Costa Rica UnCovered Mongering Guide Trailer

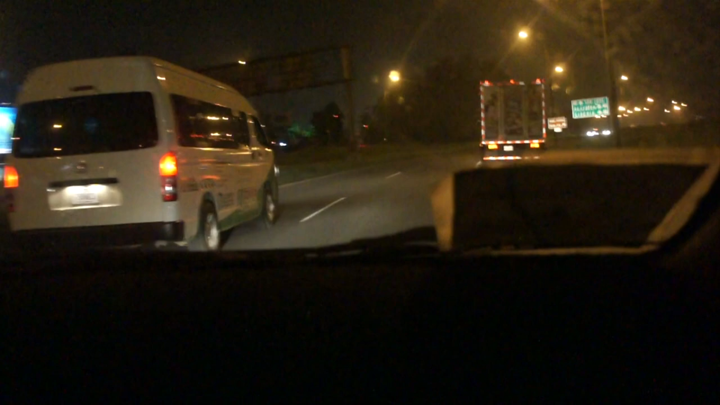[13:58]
So, you know, when you land, you can just go through very quickly. So, as you can see, we're in Costa Rica. And like I said before, you know, I'm very impressed with Costa Rica, San Jose. You know, it's very modern.
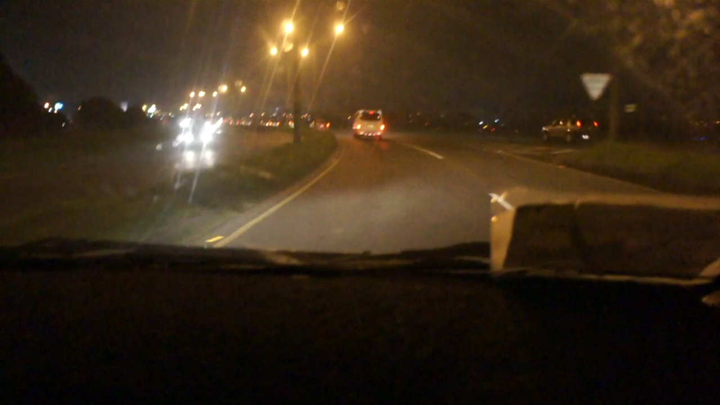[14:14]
It has a very modern feel, you know, compared to other countries.
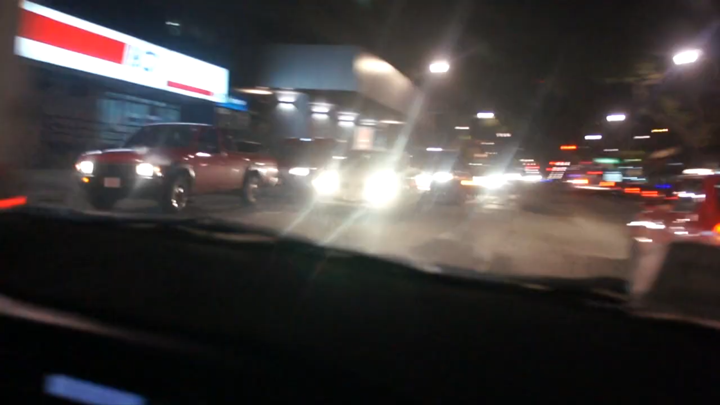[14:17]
Like, you know, third world countries. You know, I've been to DR, I've been to Brazil.
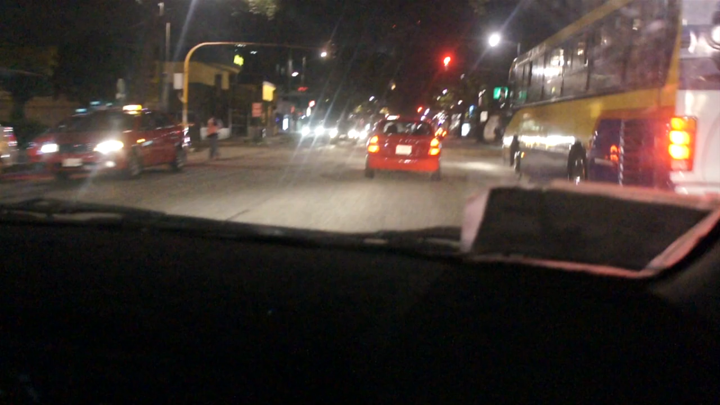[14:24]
And, you know, when you take that trip from the airport, you know, usually just see, you know, a lot of shanty towns, a lot of old buildings, and just poverty. But, you know, in San Jose, it's just very modern. Has a very modern look. It feels very safe. And, you know, as you can see,
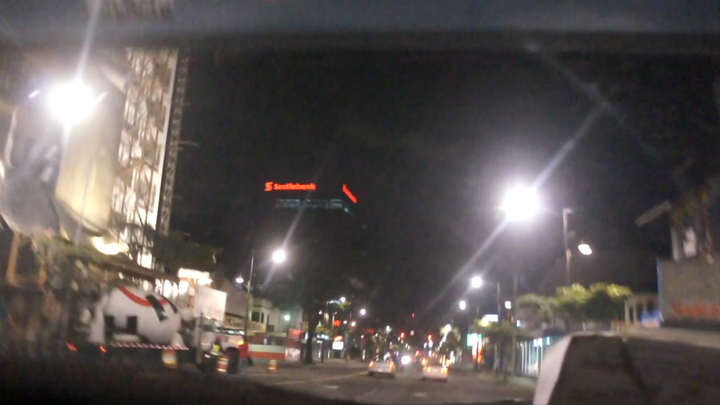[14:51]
it's very modern. That's all I can pretty much say.
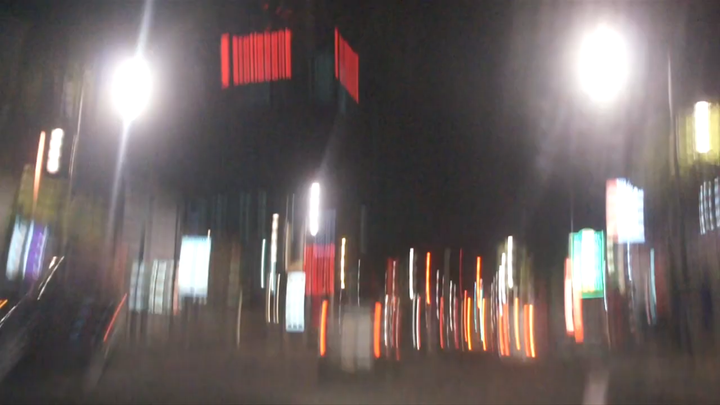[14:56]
So like I said before, you know, I'm staying at the Hotel Del Rey,
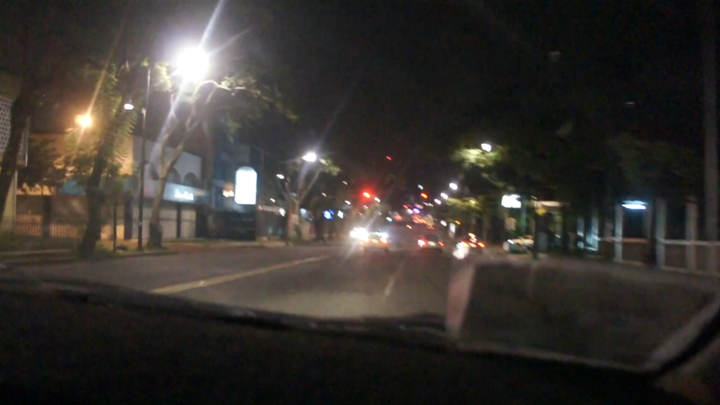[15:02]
and you know, we're driving right now, and it's about a 40-minute drive from the airport. And like I said, guys, another thing I want to tell you guys,
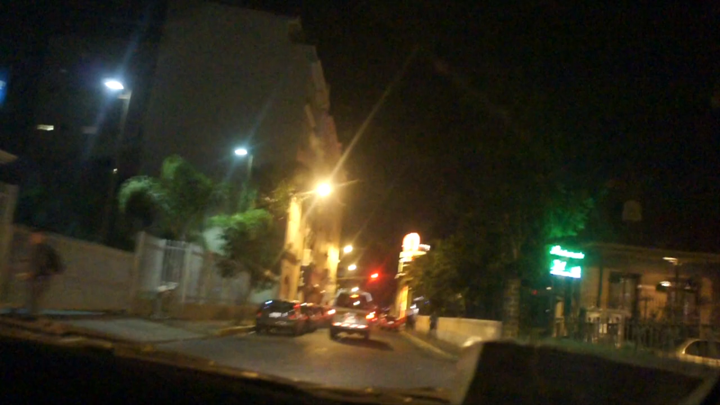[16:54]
And right now, as you can see on the left, is the Hotel Del Rey,